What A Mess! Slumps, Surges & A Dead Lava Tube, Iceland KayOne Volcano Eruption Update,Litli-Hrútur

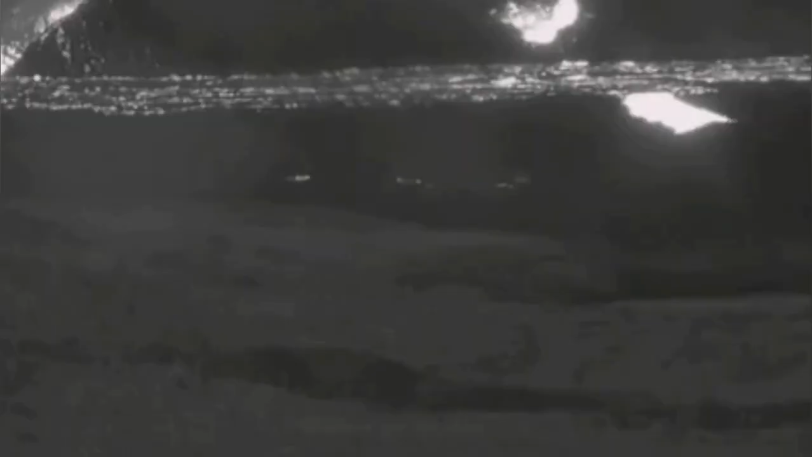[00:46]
And through these collapses, we ended up with the spillages, which were forming a shield around the base of the volcano.